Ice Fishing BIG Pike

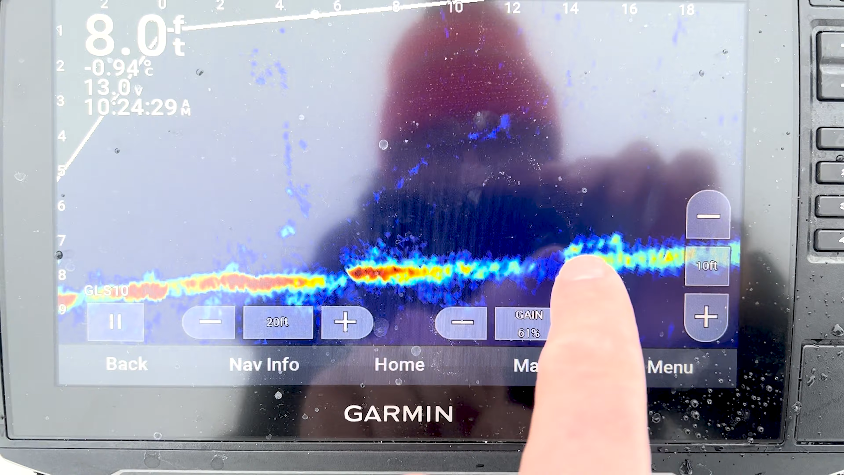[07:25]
On screen: depth 8.0 ft, water -0.94°C
This is our bait right here, about a foot and a half off, and it looks like he's gonna come in and crush it.
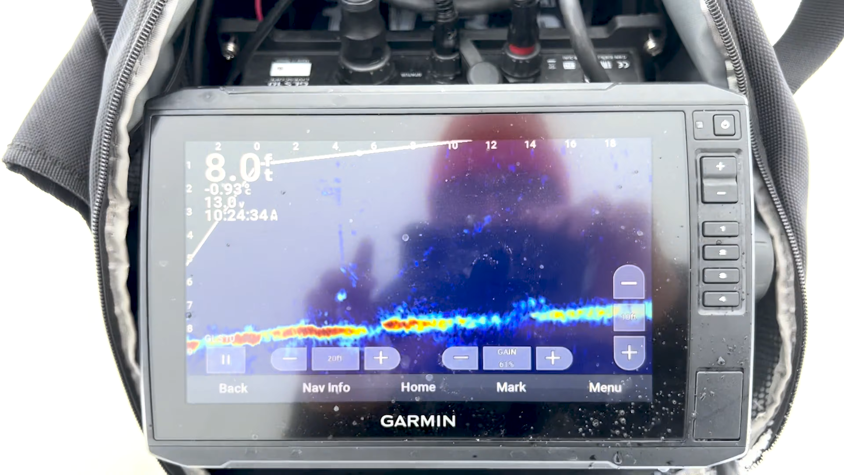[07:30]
On screen: depth 8.0 ft
Hunter, maybe just, yeah, just like take a peek ski.
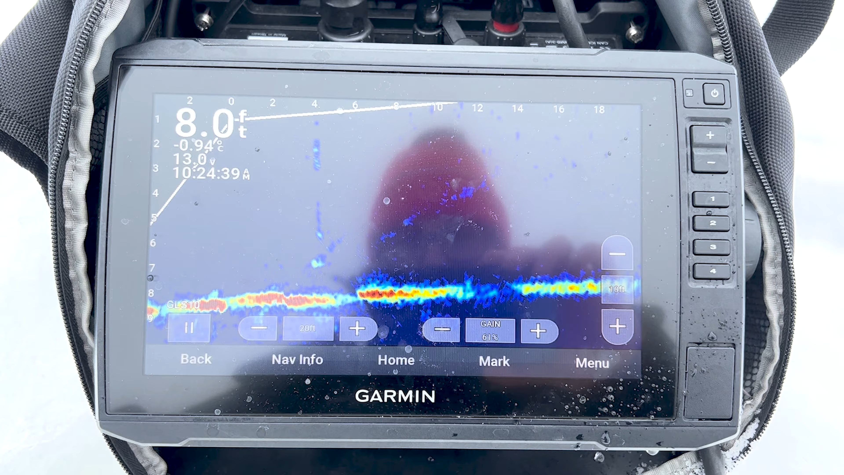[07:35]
On screen: depth 8.0 ft, water -0.94°C
Hunter's right here.
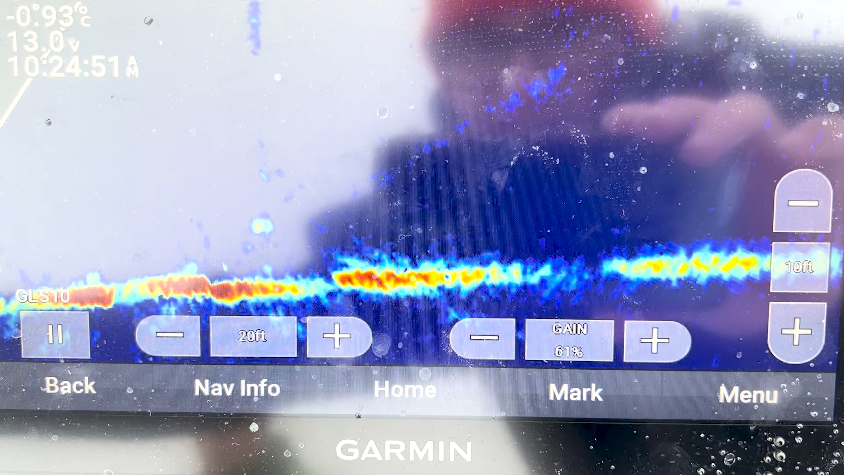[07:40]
Oh man, he's coming, he's coming, he's coming, he's coming.
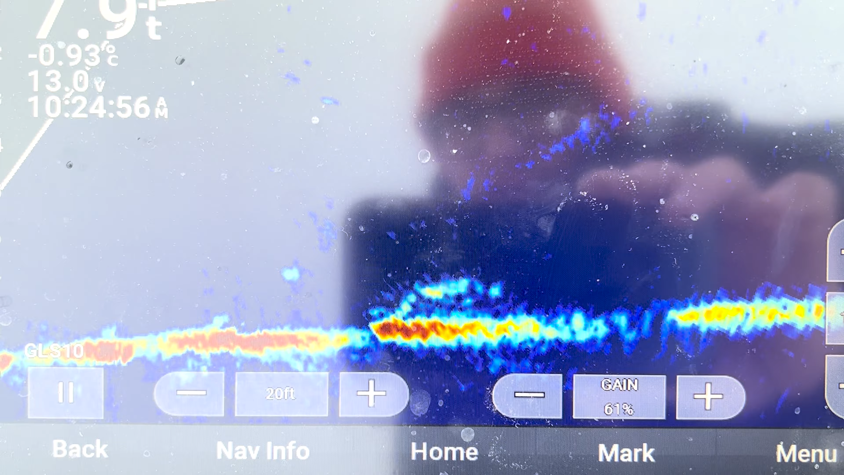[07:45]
On screen: water -0.93°C
Dude, this is gonna be incredible. Okay, we're gonna go over the flag now.
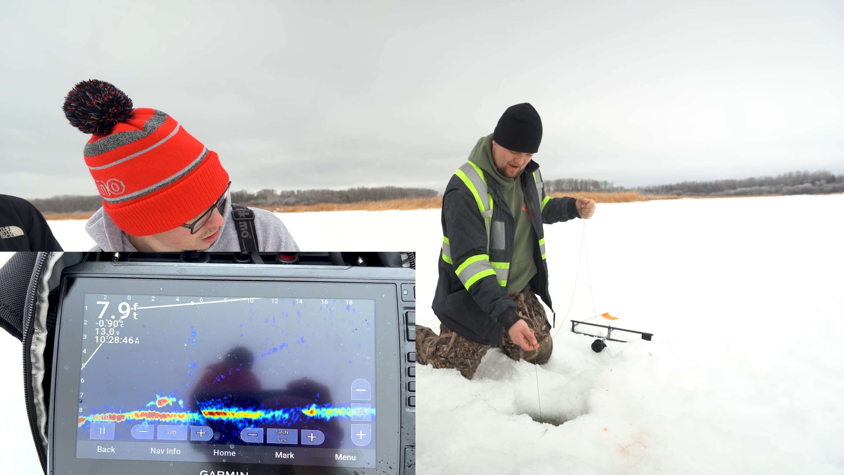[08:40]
On screen: depth 7.9 ft
He's looking at it. Yeah. He's turning around. Should I give it a jig? Lift it. No, no, a no. Bit. Yeah, maybe a tad. There's two. No, he's on it. He's on? Just, he's just waiting to he's run. Two. He's swimming away. He's swimming away a bit. Oh my gosh. Yeah, look at this. Look at my line.